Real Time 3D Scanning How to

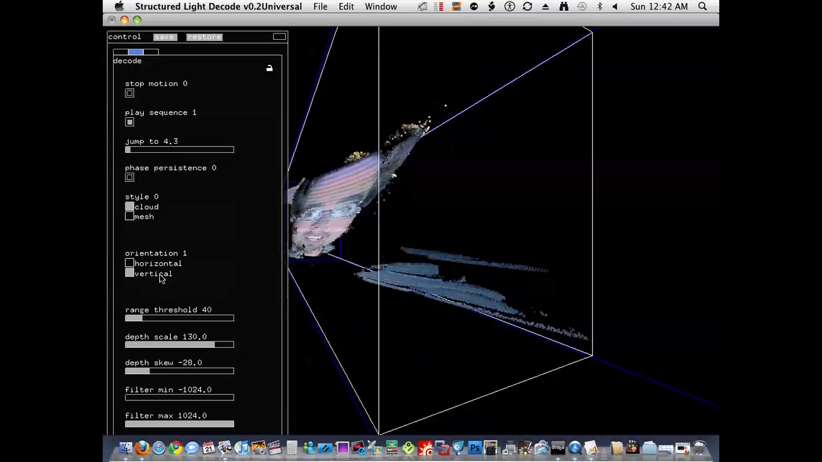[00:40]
So you could make your own 3D video games or CGI works, or you can even send them out to a 3D printer and print out duplicates.
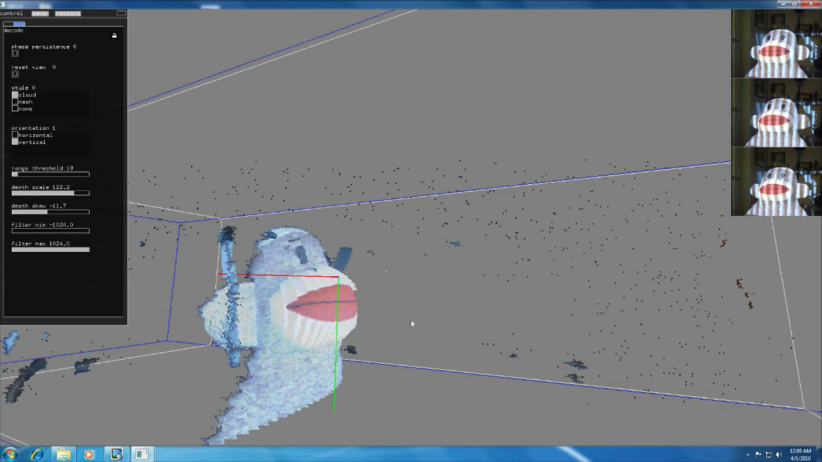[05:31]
This is what the camera is seeing, and this is what the computer is seeing. This is the same time.
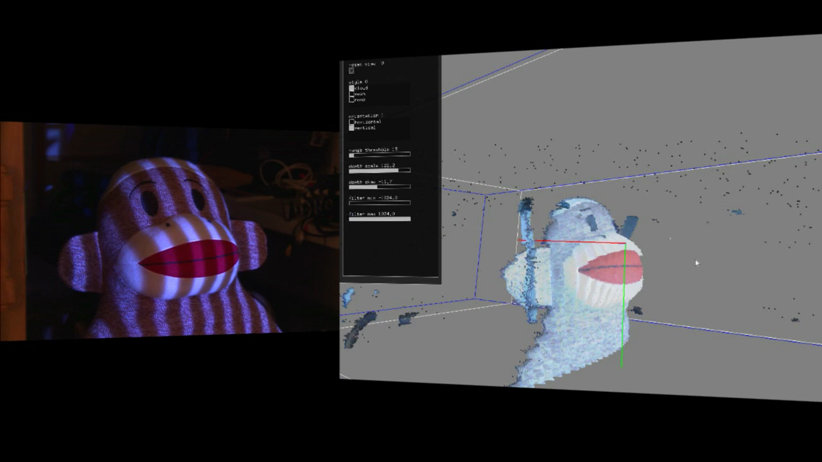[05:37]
Like, here, let me prove it to you. Stay tuned as Couch Guy becomes in 3D. So, you can see his hand is in front of the sock monkey right now.
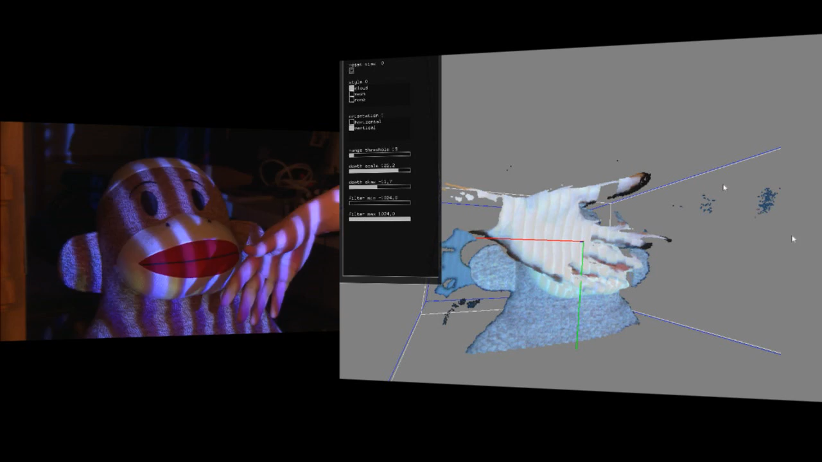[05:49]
That's real time. That's amazing. That's amazing. Lookit, this is me. I'm Pox, and I'm in 3D.
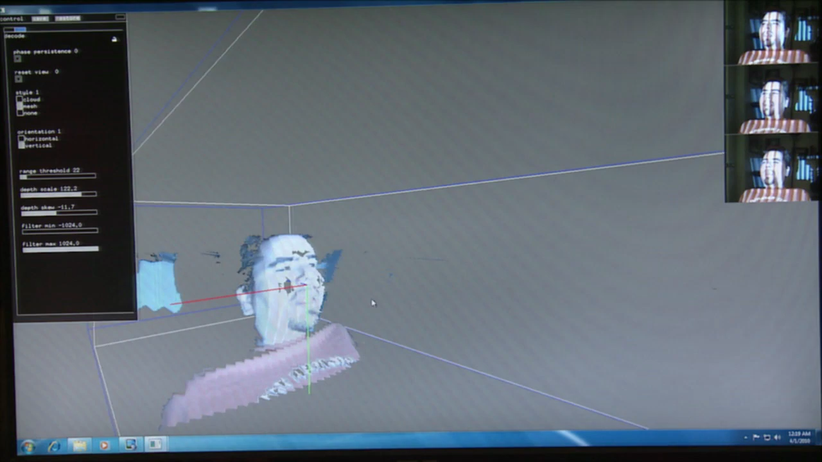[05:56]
This is Couch Guy in 3D. Yay! I don't think I look good in 3D.
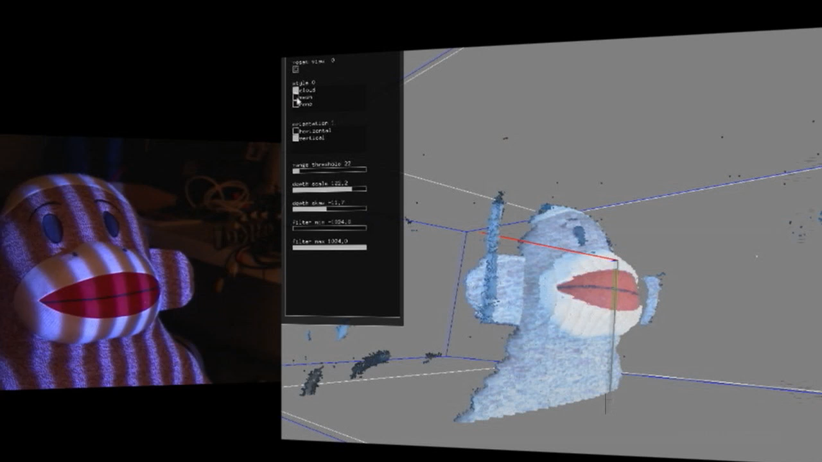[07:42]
You need an actual mesh instead of a point cloud. This is closer to a real 3D object.